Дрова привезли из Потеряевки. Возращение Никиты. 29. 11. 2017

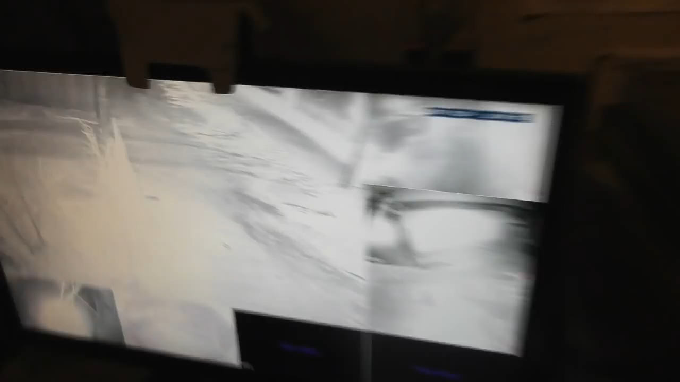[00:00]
вот он наши едут из потеряевки на улице темно отсюда маленькой видать вот он
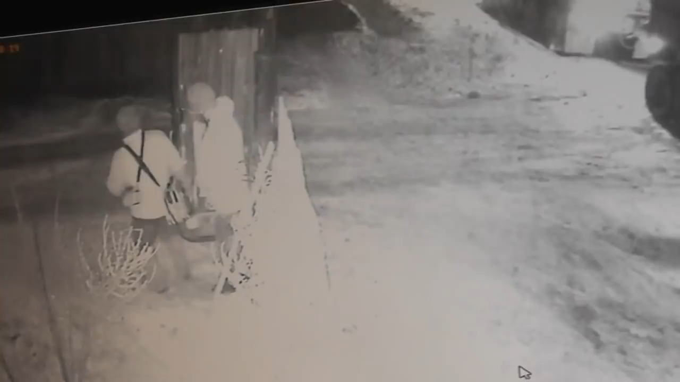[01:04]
время поздно уже 9 ну да 39 9 минут ночью
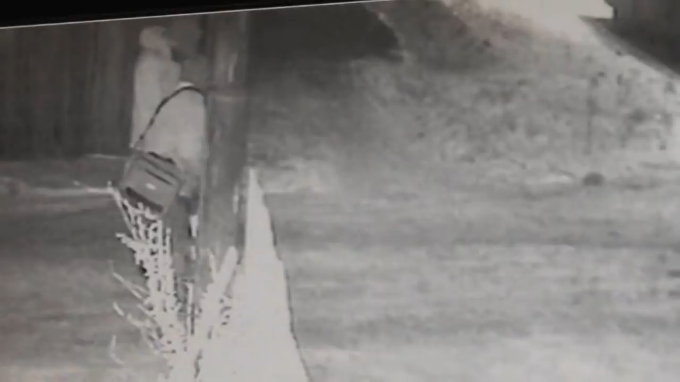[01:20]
долго мы били с этой машины добивались этот роман кабани роман то они получили вон
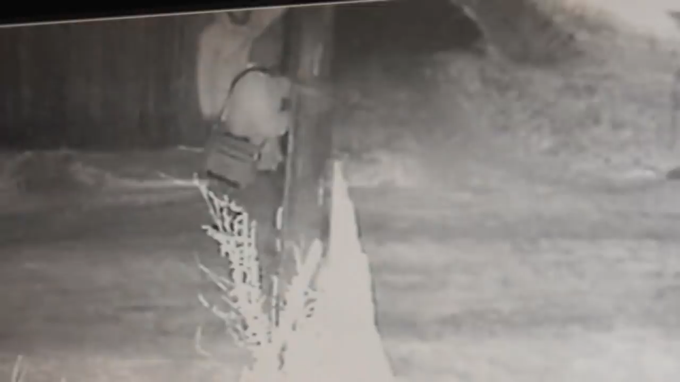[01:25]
заплатил за нее 12 тысяч ну мы пополам поделили ему туда увести а нам оттуда это очень удачно чтобы пустого рейса не было их шофер хороший такой спокойный что-то ребята там не могут вот открыли все шофер идет
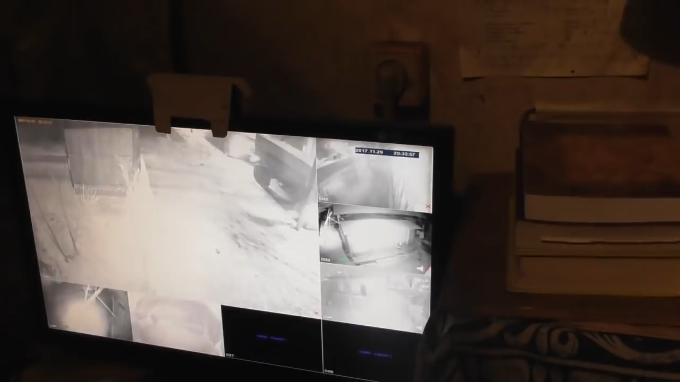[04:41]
ну сейчас сумеет там володя подходит